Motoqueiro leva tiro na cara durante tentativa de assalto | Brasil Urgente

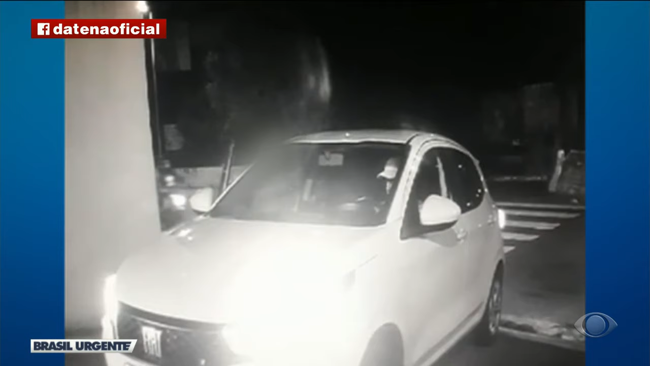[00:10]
A câmera instalada no prédio mostra a chegada de um carro e logo em seguida uma moto. Juntos chega esta outra moto com um homem e uma mulher. São assaltantes. É muito rápido. Veja como o piloto saca uma arma.
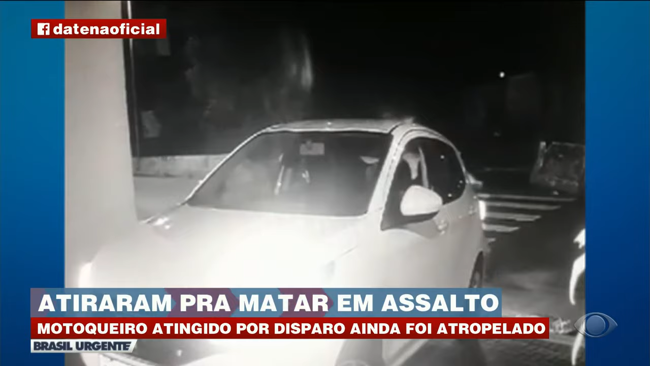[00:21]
Ele atira no motociclista, que se assusta e acelera. Mas atrás já vinha outro carro que acerta a vítima do assalto. Os criminosos vão embora.